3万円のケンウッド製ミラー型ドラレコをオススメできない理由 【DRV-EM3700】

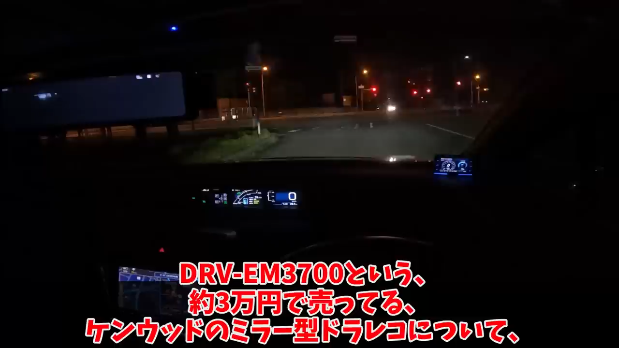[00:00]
DRVEM3700 という、約3万円で売ってる、ケンウッドのミラー型ドラレコについて、実勢価格で約3万円もするくせに、あまりにも使い勝手が残念すぎたので、サクッと動画で紹介します。
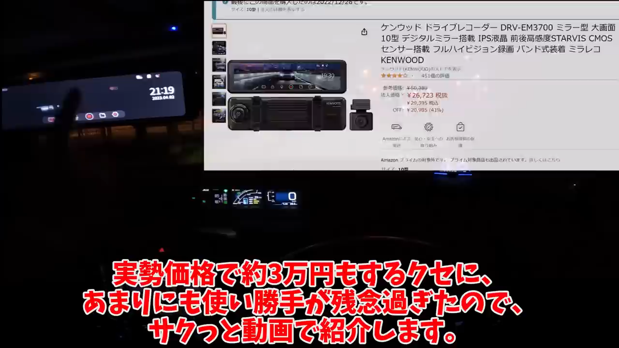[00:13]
なんで真夜中に撮ってるかというと、夜間の使い勝手というか、ストレスが深刻すぎるんだよな。 昼間は FPS が低くて、常時ラグってる感じになること以外は、
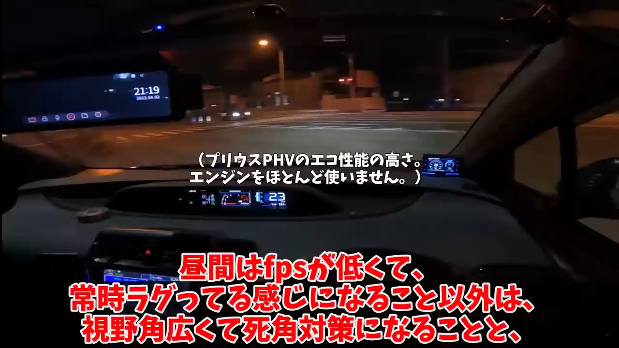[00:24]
視野角広くて視覚対策になることと、局面ミラーに比べて、後ろの車が相対的に遠く見えるから、ストレスを受けづらい点で気に入ってます。 強いて言うなら映り込みが気になるが、ミラー型ドラレコ全般に言える弱点であることと、ミラーの角度を変えるか、映り込み防止フィルムを貼ることで対策できることから、そこまで大きな弱点ではない。 今街灯のおかげで明るくなったんですが、ミラー内部だけ、明らかに映像がラグってるのわかります?
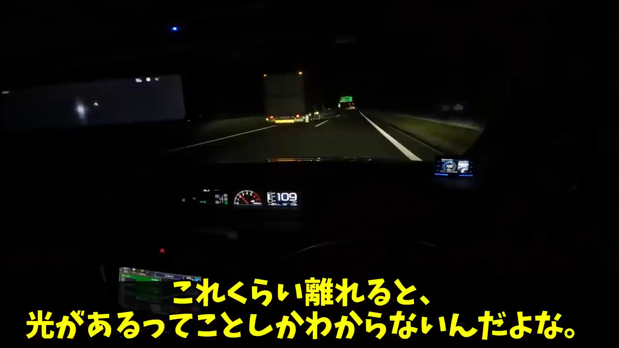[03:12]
これくらい離れると、光があるってことしかわからないんだよな。 どのくらいの距離にいるのか、どれくらいの相対速度で、離れているのか接近してきているのか、もっと言うと、第一車線にいるのか第二車線にいるのか、全部わかりません。 あと何より、カメラ映像の質が悪いんだよな。3万円もするし、お前ケンウッドだろ? 問題です。後ろのトラックは、今追い越し車線に移ったのでしょうか?そういうことで、少なくともこの機種はおすすめしないよ、というお話でした。